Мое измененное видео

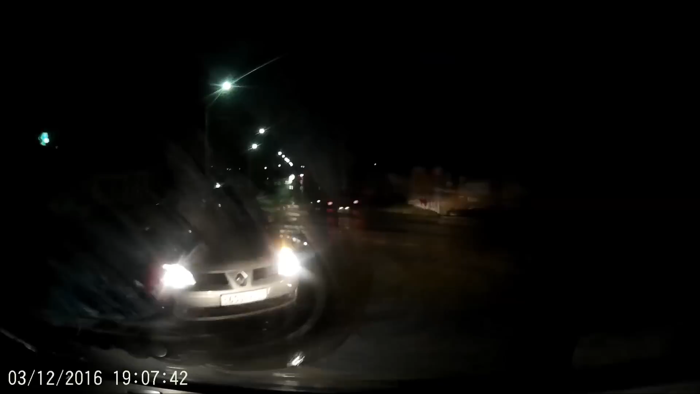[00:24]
Блядь, что ты делаешь? Зеленый горит, ты что? Ты что, зеленый не видишь, а? Посмотри какой свет, посмотри, блядь, дебил Сука, вывел, охренел, еще вилла, что делал Выложи этого козла, жалко, блядь, он повернул